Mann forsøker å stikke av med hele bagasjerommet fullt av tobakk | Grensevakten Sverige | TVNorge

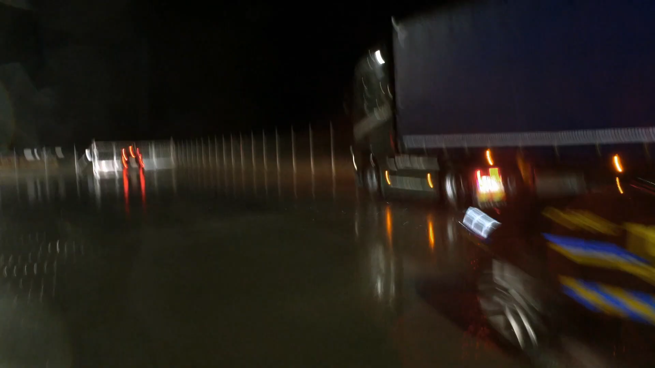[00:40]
En bil som blivit uttagen för kontroll försöker köra ut.
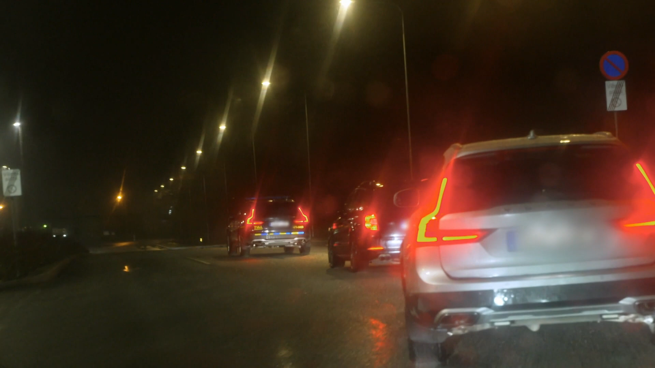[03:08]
Därför eskorteras han till garaget där hans bil kommer att gås igenom ordentligt.